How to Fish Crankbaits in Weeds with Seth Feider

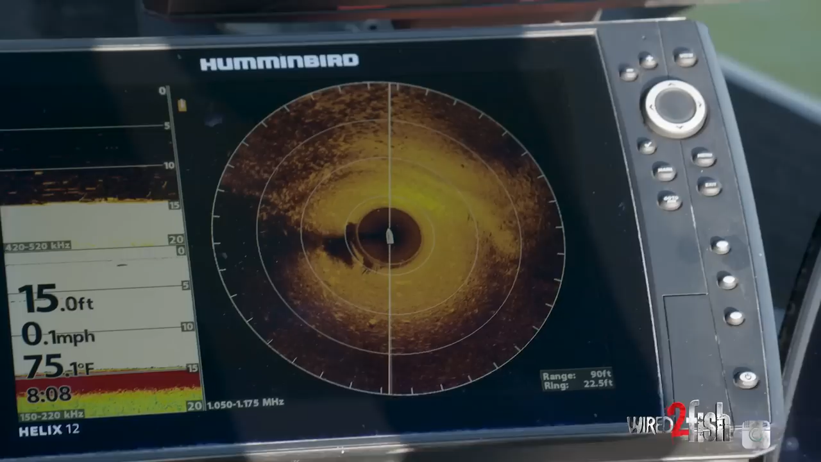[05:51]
On screen: depth 15.0 ft, water 75.1°F, speed 0.1 mph
a little bit of hard bottom off the end of it but i can see this is the point of the grass right here so i'll take my rod and just lay it
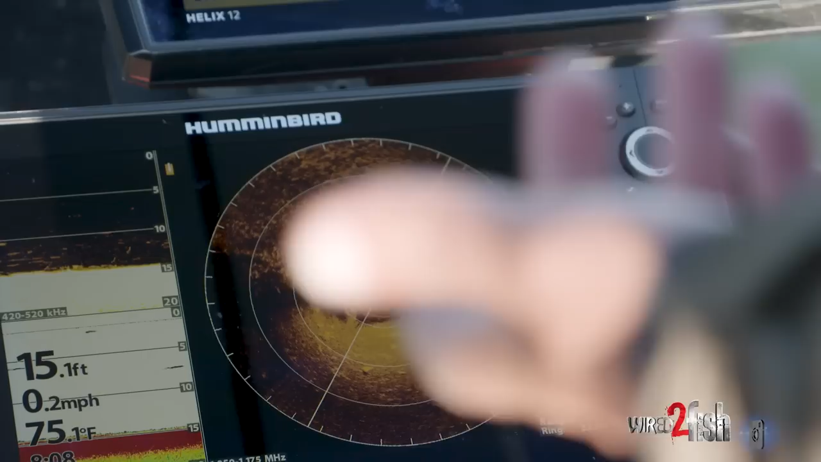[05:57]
On screen: depth 15.1 ft, water 75.1°F, speed 0.2 mph
right over that circle like a dial that's the outside edge of it right there pointing my rod out so i got a really good lineup on where to throw and that catch should come right down the edge of the edge of the coontail and be right where the fish are sitting